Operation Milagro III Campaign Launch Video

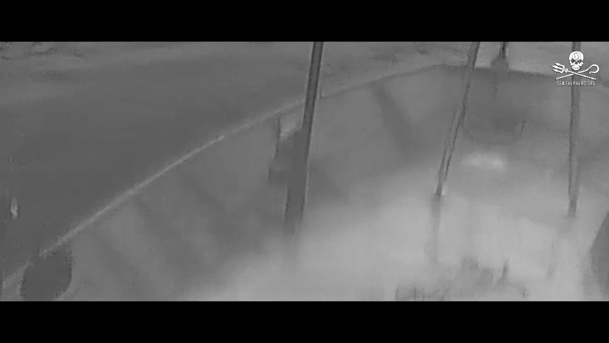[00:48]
One by one, Sea Shepherd's drone catches poachers in the act. They want to fish for totoaba.